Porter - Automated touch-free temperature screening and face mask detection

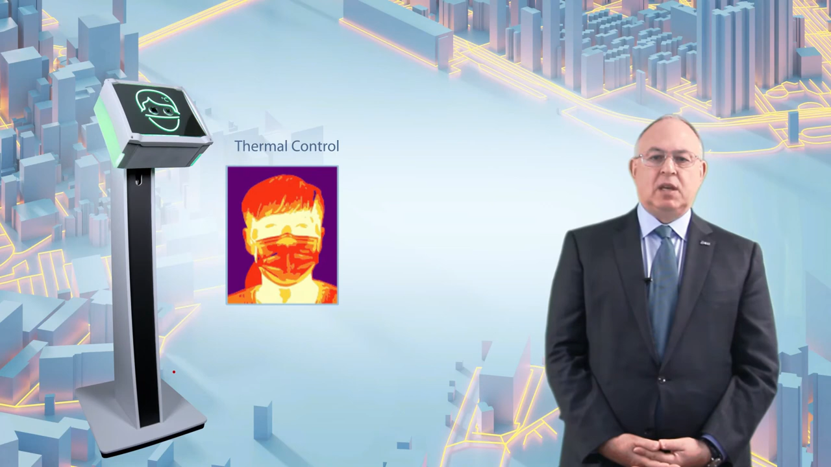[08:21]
A person's face can be detected at a distance of a meter and a half or more. As such, until a person has reached the distance at which the infrared sensor operates, the upper part of the mask indicator will pulse green. The second set of light notifications are located on both sides of the device.